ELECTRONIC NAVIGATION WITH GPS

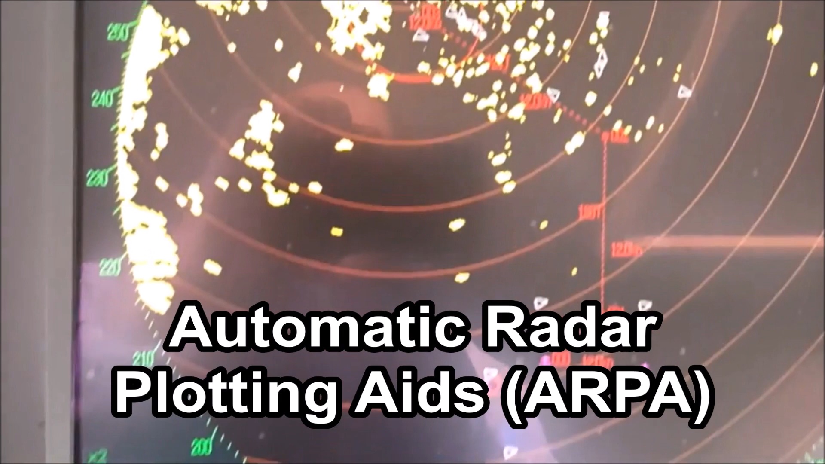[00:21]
position and other nearby vessels helping avoid collision in selecting a course and
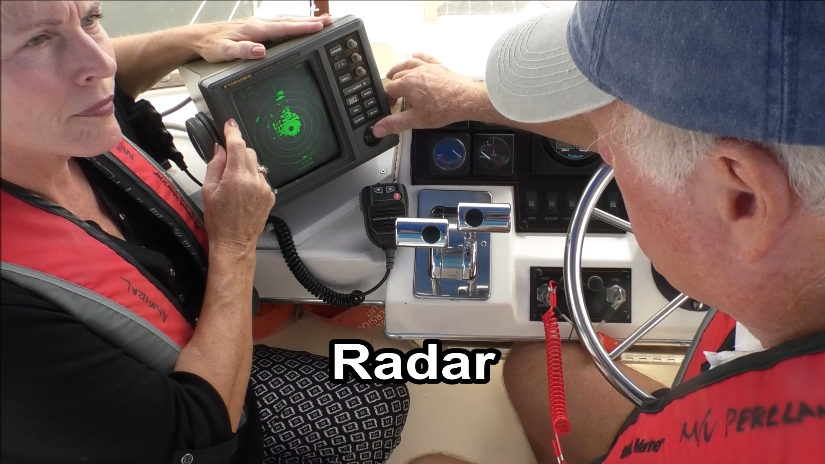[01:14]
of a boat from land other vessels or floating objects in the water one